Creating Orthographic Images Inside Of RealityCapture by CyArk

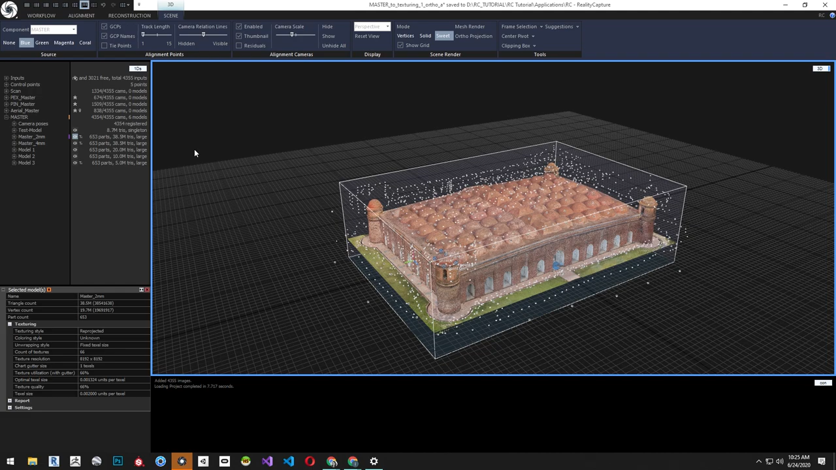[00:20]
imagery brought into a GIS system or CAD system let's start with our master 2 millimeter model for an ortho projection first we need to define a region from the reconstruction ribbon select
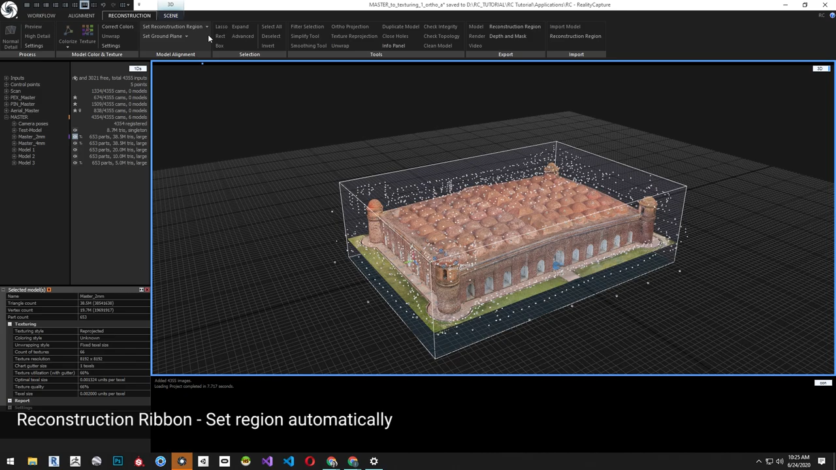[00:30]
set region automatically this will create a box around the model we're going to use the controls around the box to
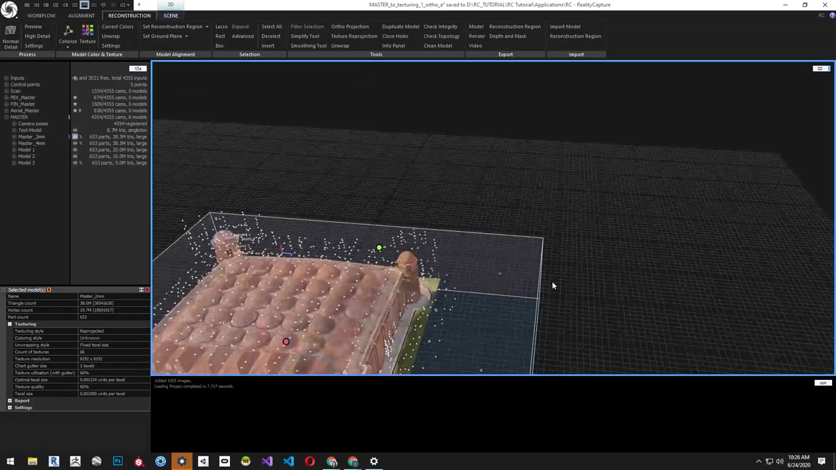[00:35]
make the region smaller and change the angle and change the camera to top view to check the alignment of the region we're going to want the reconstruction box to be parallel with the edges of the
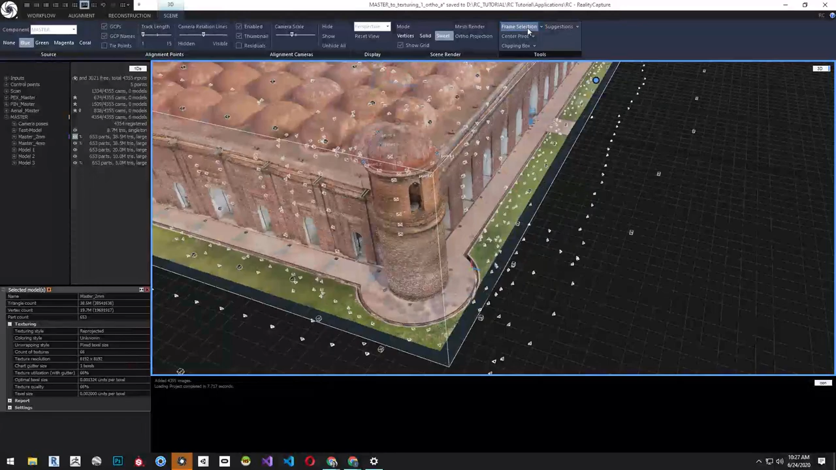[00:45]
structure when you are happy with the reconstruction region go to the scene ribbon and
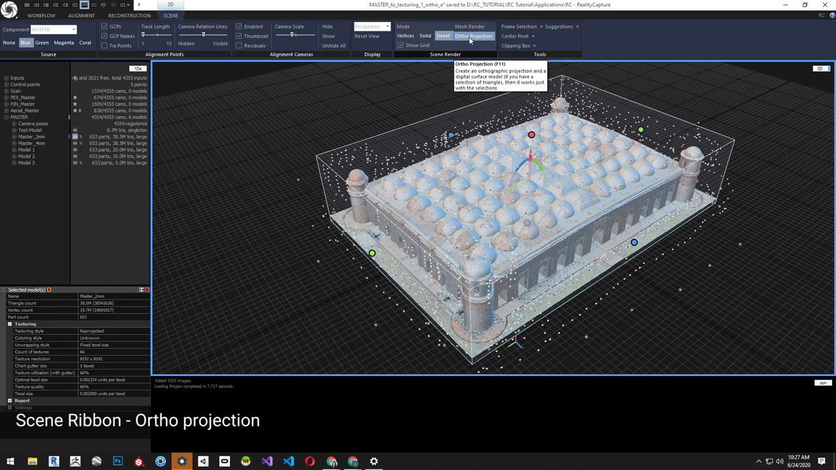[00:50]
select ortho projection when selected the reconstruction region will show the widgets
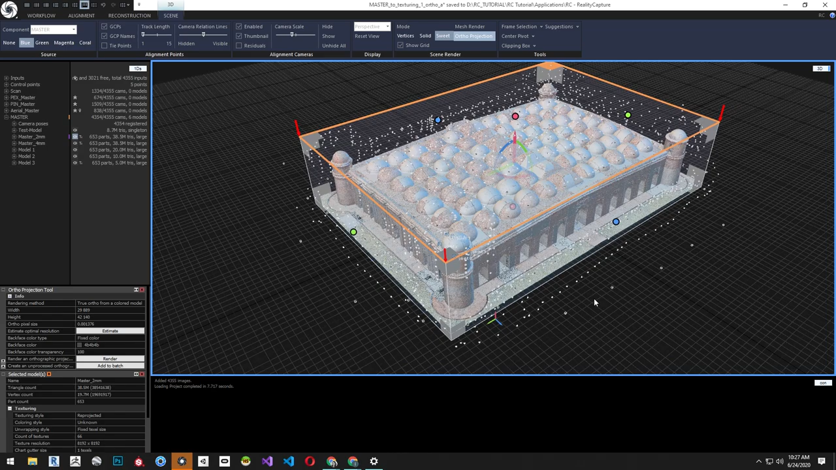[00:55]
for the ortho projection first I want to start with the front facade which in this case is the
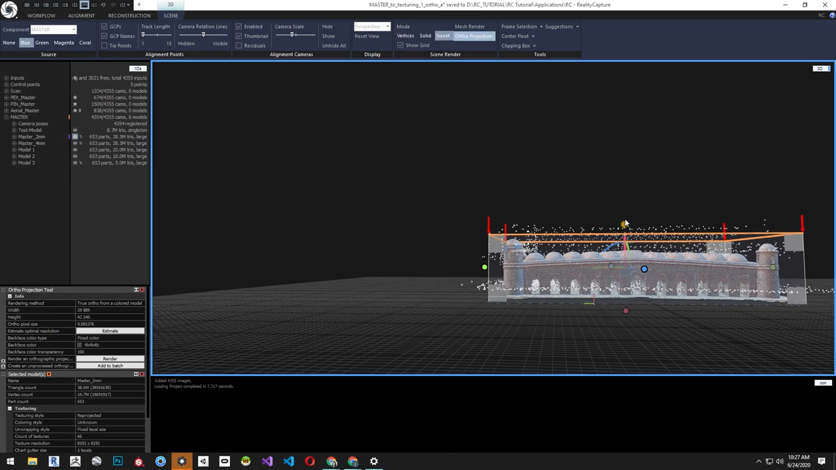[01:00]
east elevation of the building let's select the widget in the top left corner of the facade you can see there's a box in each corner this determines the top left corner of the orthographic image now that we have selected the project corner from the projection tool match the ortho pixel size to the texel size of the model this will give us the highest quality orthographic image we can generate from the specific model we can change the backface color as well in
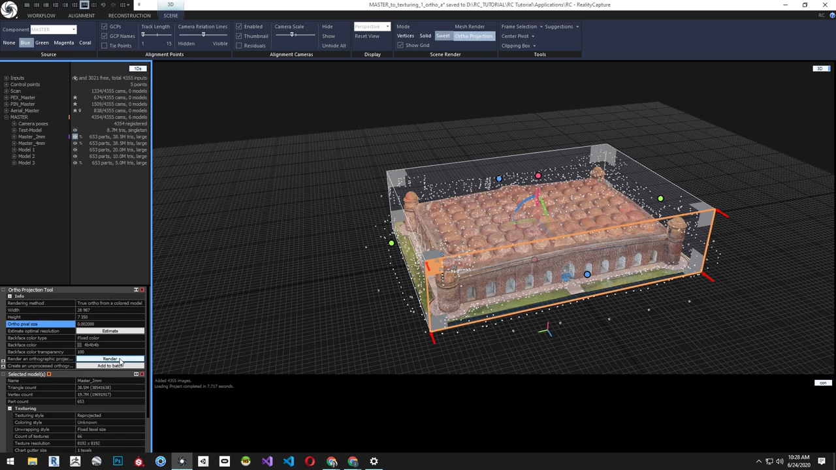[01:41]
click render after the render is complete you can zoom in
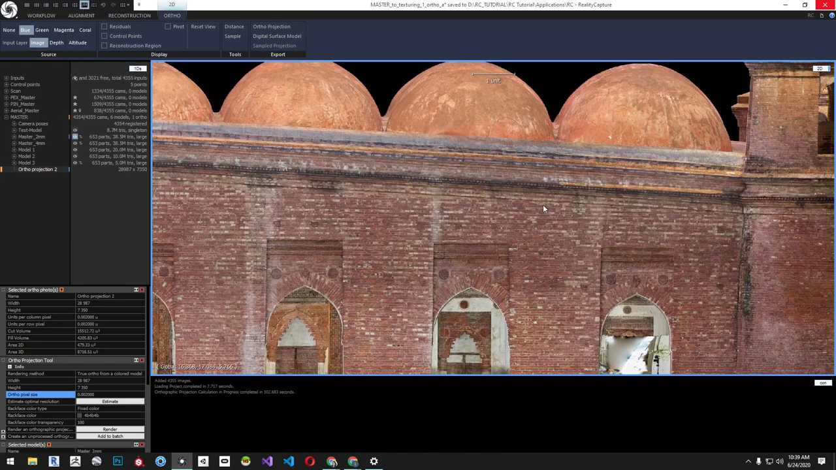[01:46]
and look at the quality of the orthographic image now let's do a
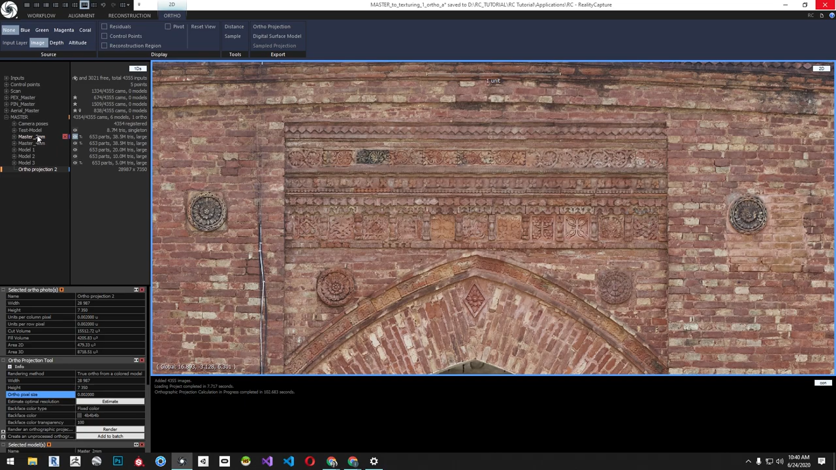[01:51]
section change the window from the right corner to 3d you can see we still have our selection
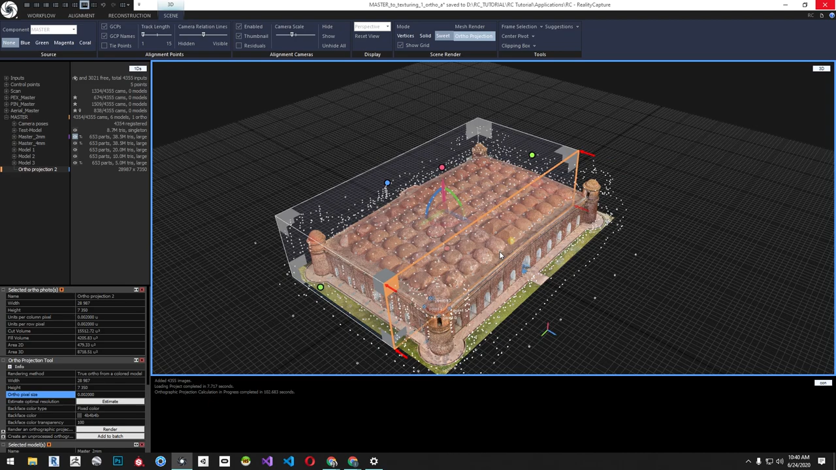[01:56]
move the side region to the midpoint of the model you can check this by changing top view for
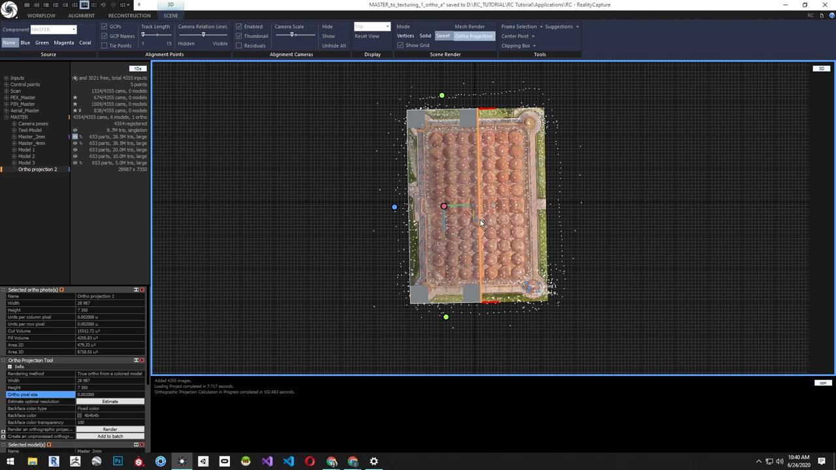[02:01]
accuracy to
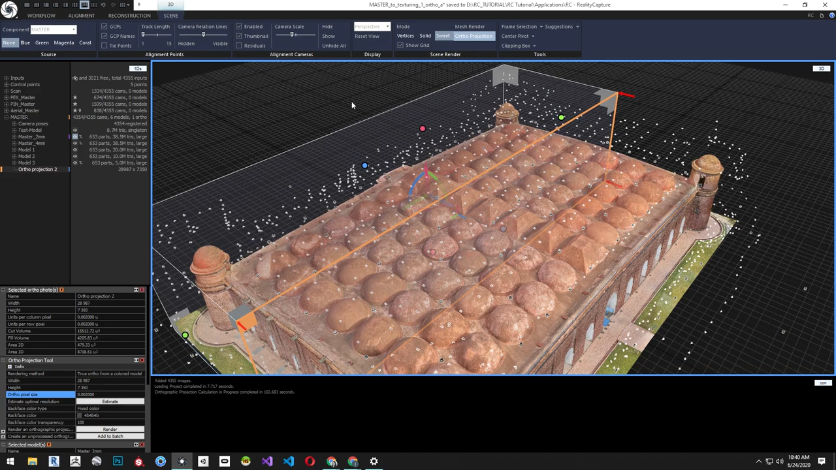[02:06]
check away create the section create a clipping box from reconstruction region
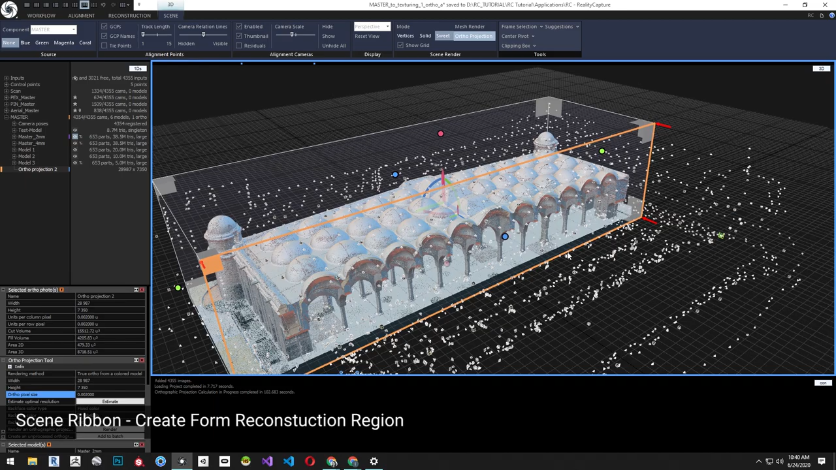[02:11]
before rendering the section let's click on the ortho projection and rename it
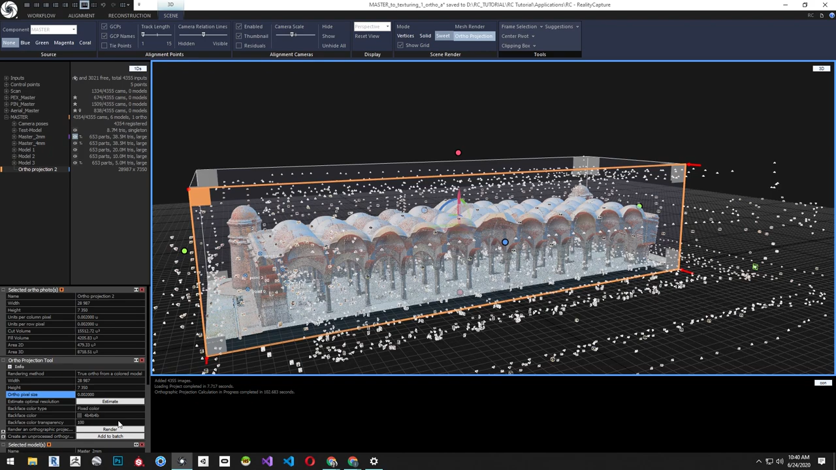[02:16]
now click render
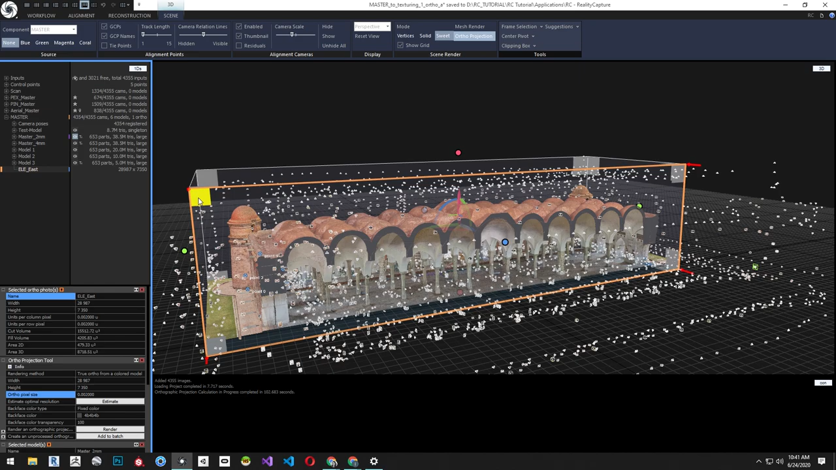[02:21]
from the ortho projection tool let's
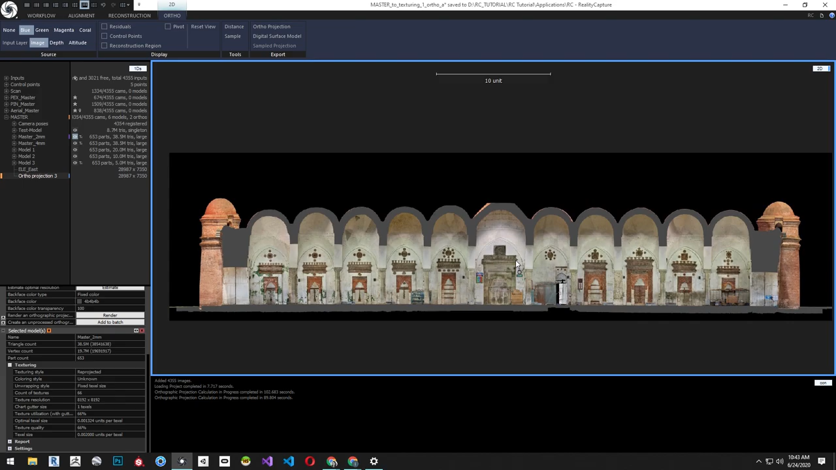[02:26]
rename this as well and check the quality by zooming and panning around the orthographic image